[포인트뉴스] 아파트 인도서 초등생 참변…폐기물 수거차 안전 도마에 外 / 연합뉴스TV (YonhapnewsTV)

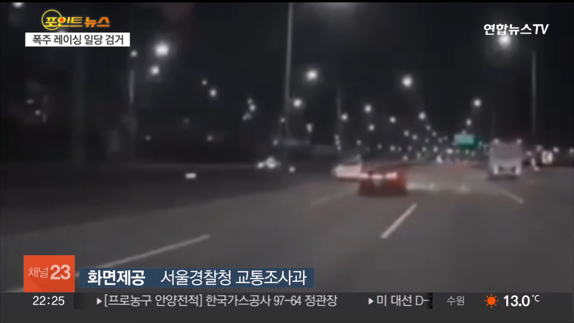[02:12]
차량 한 대가 빠른 속도로 다른 차들 사이를 아슬아슬 비껴갑니다. 단 5초 사이 차로를 4번이나 바꿔가며 위험천만한 고개 운전을 이어갑니다. 앞에는 또 다른 난폭운전 차량이 보입니다. 여러 차량이 몰려다니면서 이른바 칼치기 운전을 하는 모습입니다. 이들은 제한속도가 80km인 강변북로와 자유로 일대에서 최대 200km까지 속도를 내며 난폭하게 운전했습니다.